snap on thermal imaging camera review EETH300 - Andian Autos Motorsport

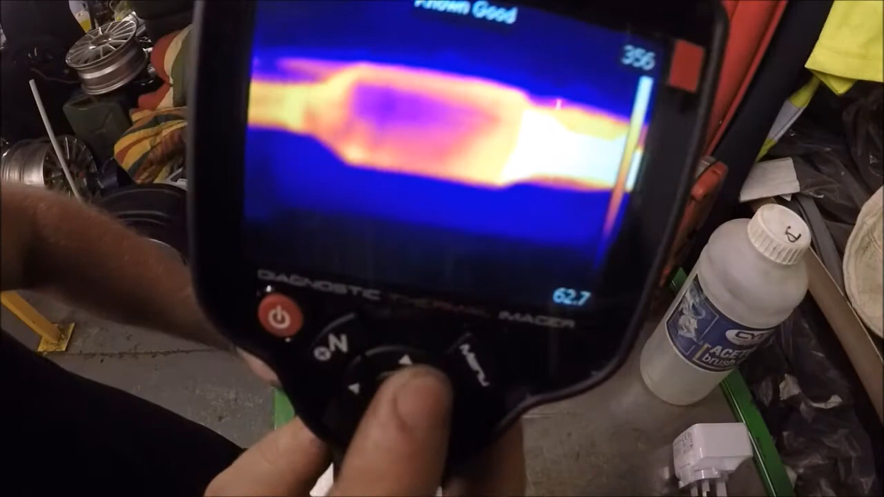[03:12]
so that is I don't know where you can see it it says at the top known good that's how one should look
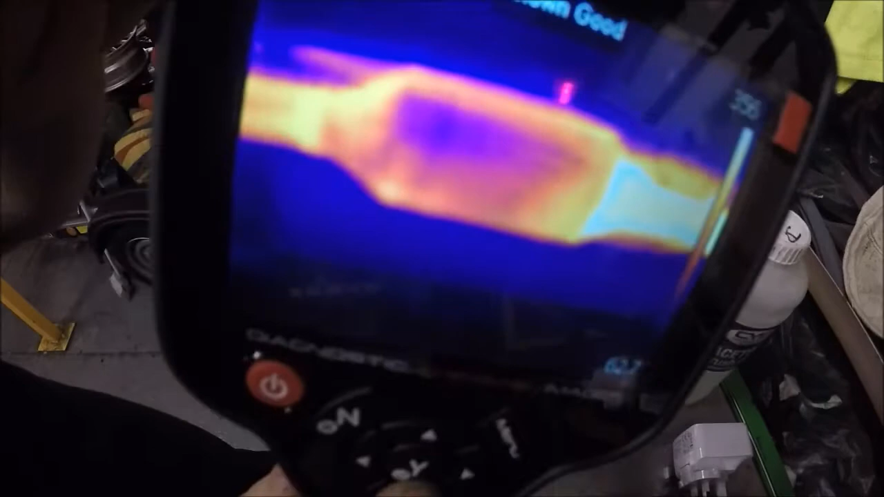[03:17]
known bad and it gives you a little description on it so thanks
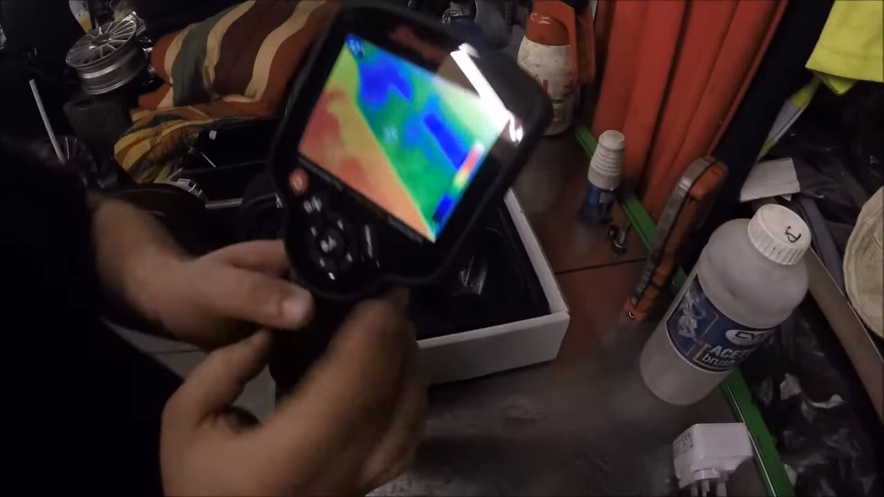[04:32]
but I just want to show you some of the things I've been playing with I think it's that one
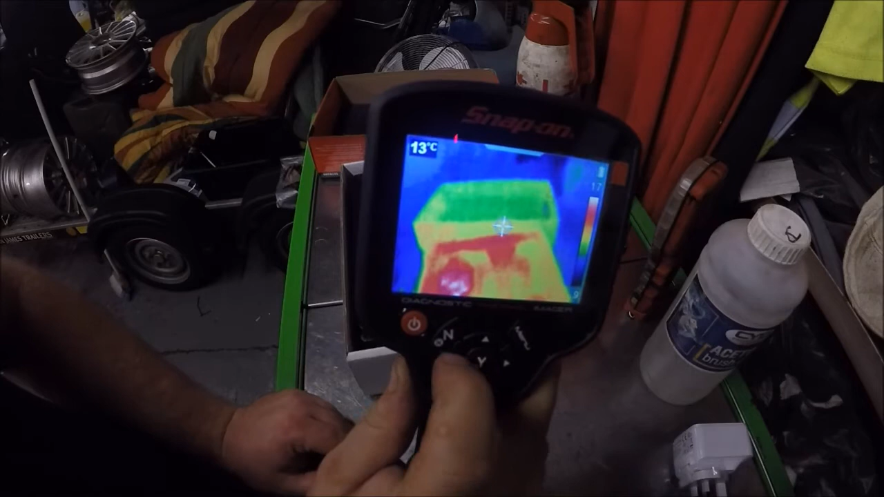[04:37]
On screen: spot 13°C
there we go so I'll start at the first image
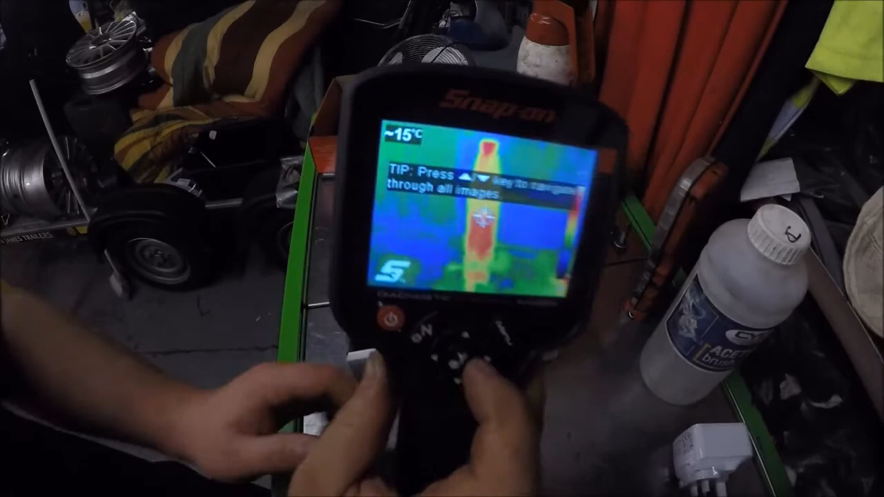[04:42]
this one I got it out the box and the first thing I did
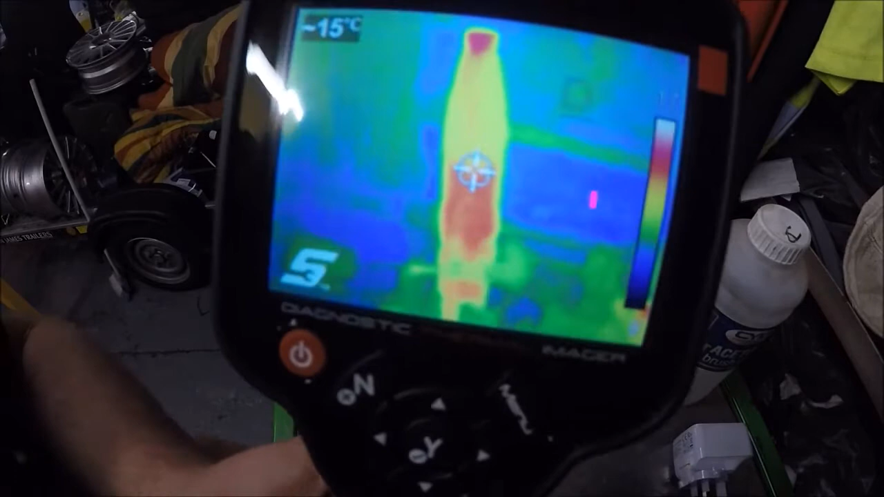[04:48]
was pointed it straight at a LucasAid bottle
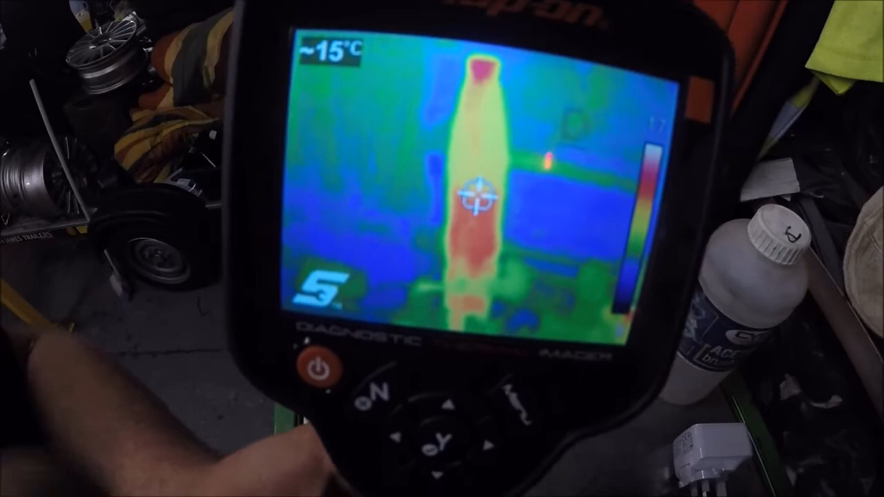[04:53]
there's where the fluid level is so
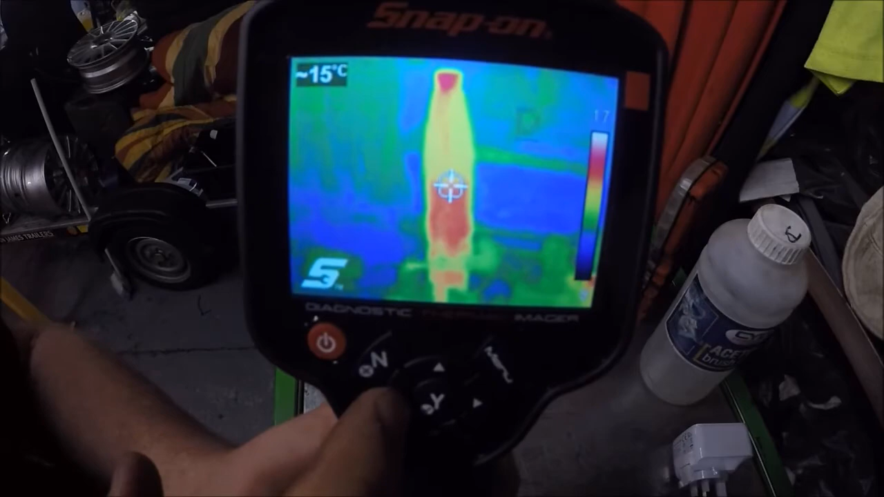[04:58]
then I've been playing around with some other things your phone phone on top of your worktop
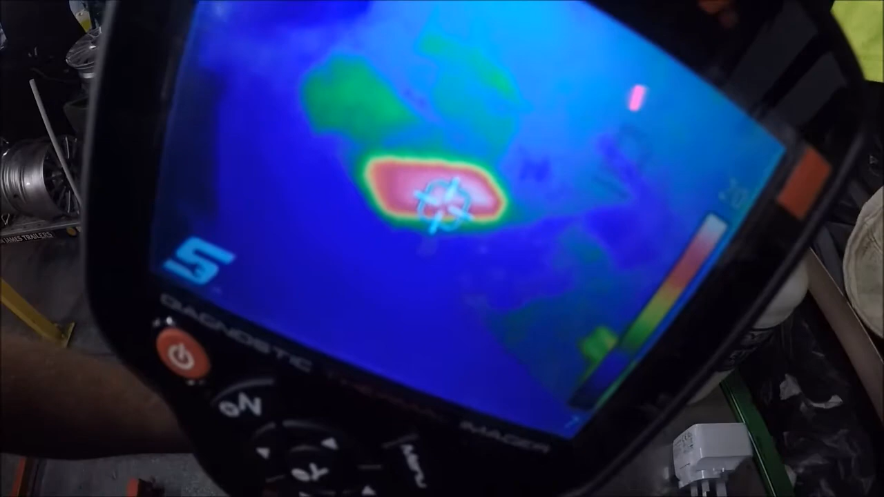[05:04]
oil cooler
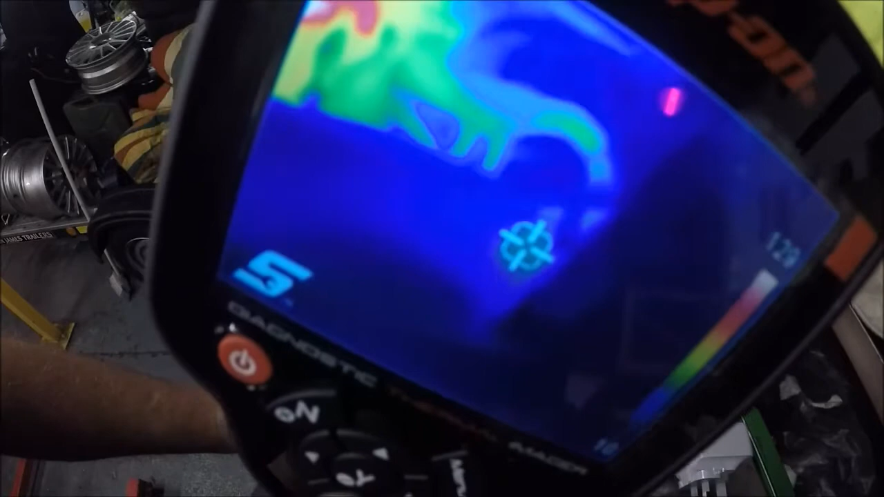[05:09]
top hose getting hot exhaust manifold
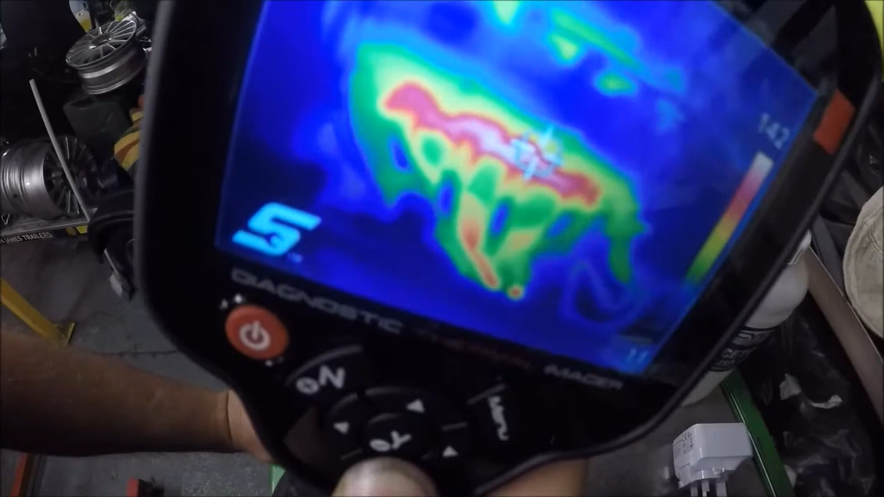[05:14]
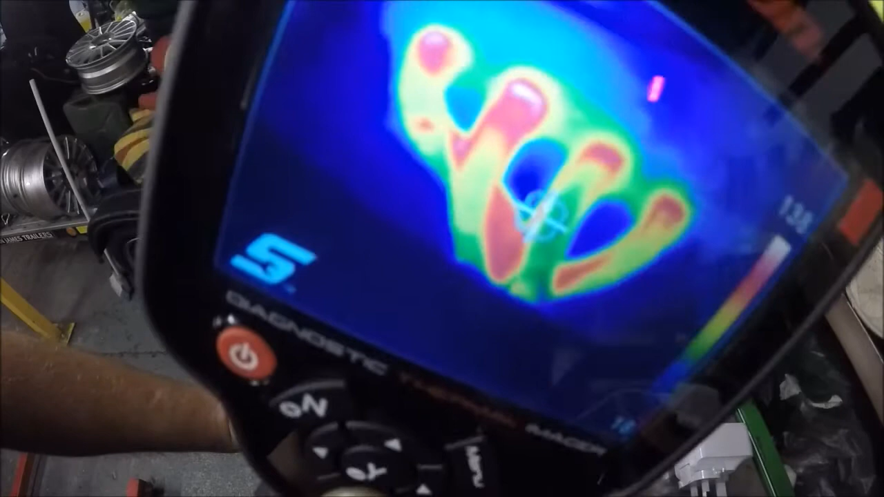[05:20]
see all four
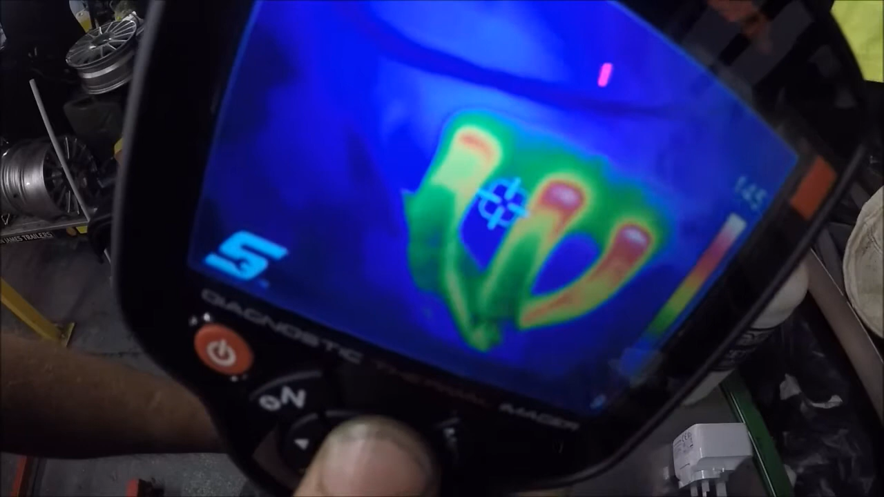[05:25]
there was a misfire there was three misfire cured misfire misfire misfire cured
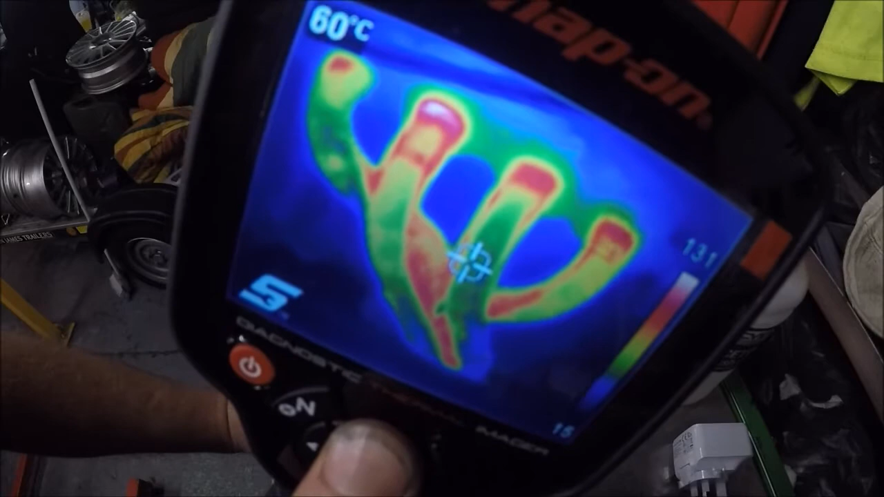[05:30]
On screen: spot 60°C
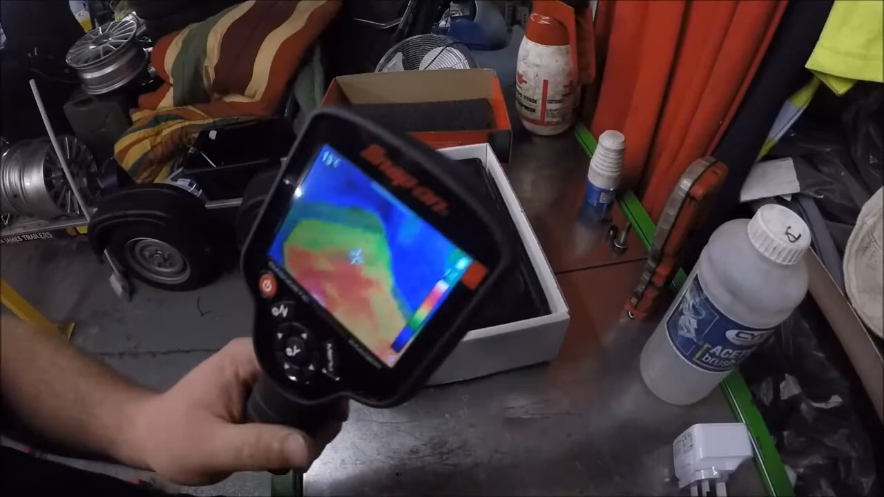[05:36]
so this thing has its pros and cons its cons
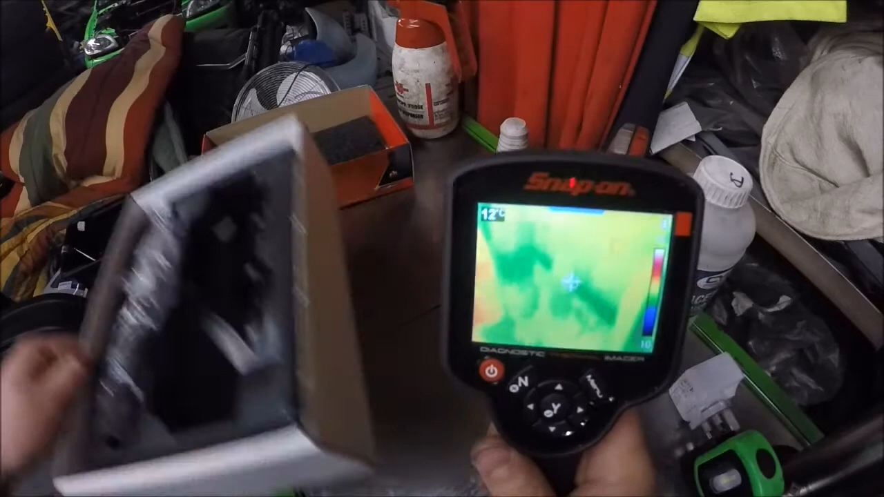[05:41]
On screen: spot 12°C
are it's downright expensive its pros if you see my hand
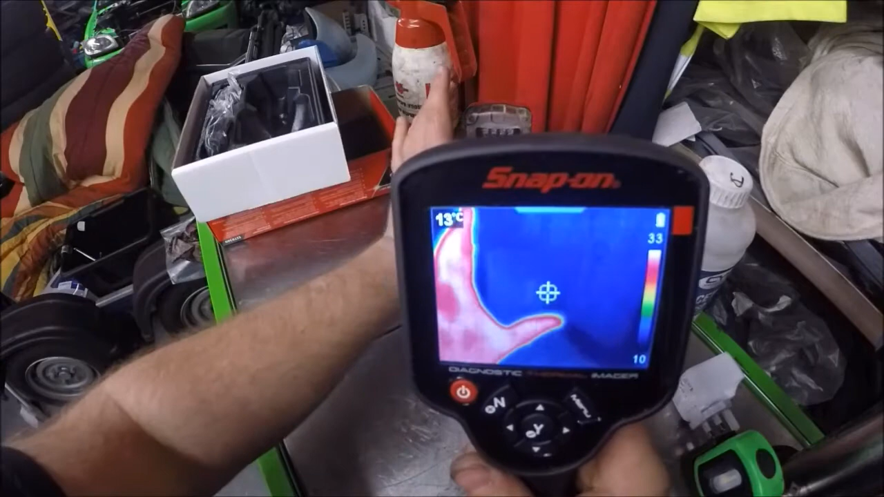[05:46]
on the imager look look it doesn't matter if its shining
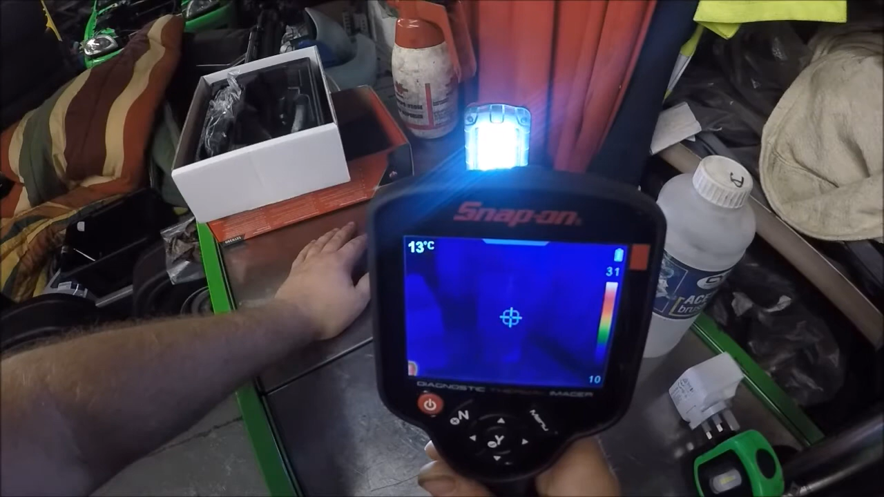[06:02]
On screen: spot 13°C
its just looking for the heat see if I move my thumb in it recognises that this is hot and changes automatically so if I move my hand out the way it changes
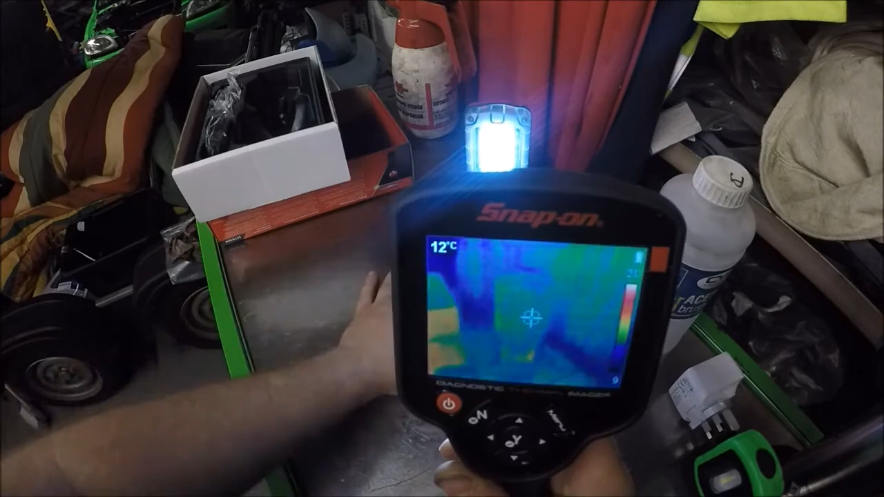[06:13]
On screen: spot 12°C
the heat there we go we'll do that you can see the torch is on but its not generating any heat